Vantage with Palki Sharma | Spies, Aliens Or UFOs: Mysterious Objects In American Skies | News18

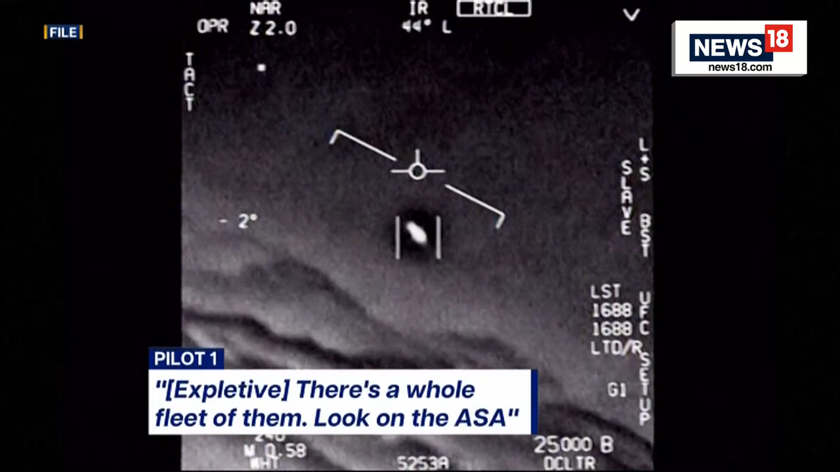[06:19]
Oh my gosh. They're all going against the wind.
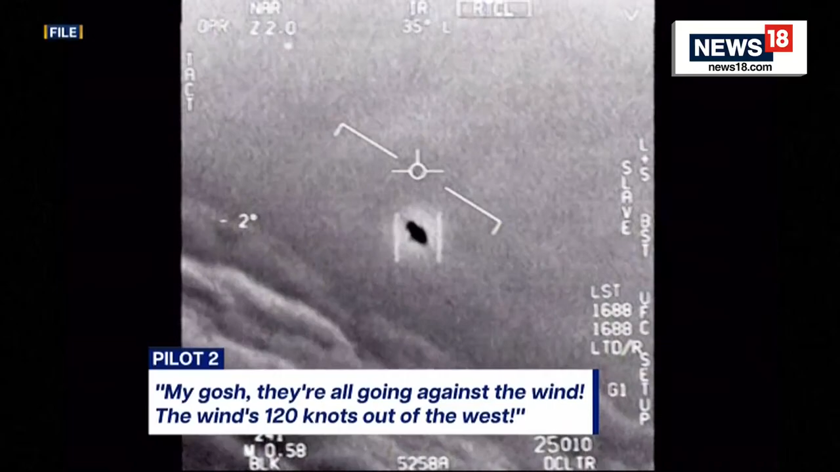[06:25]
The wind's 120 knots to the west.
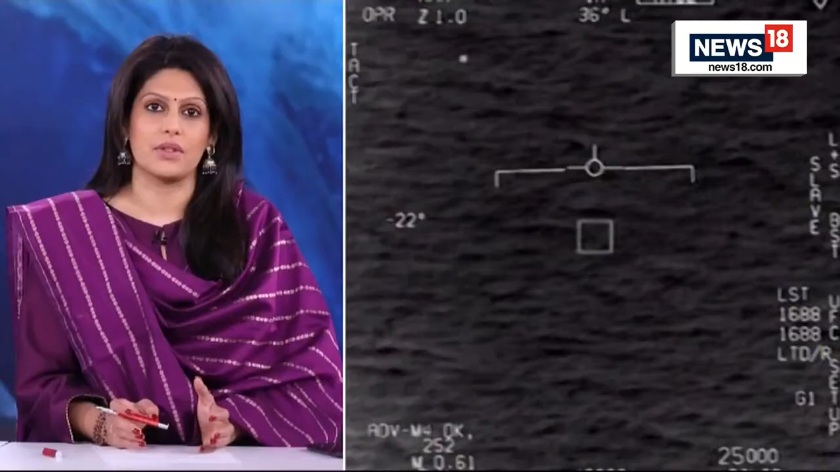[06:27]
U.S. Navy pilots captured these videos.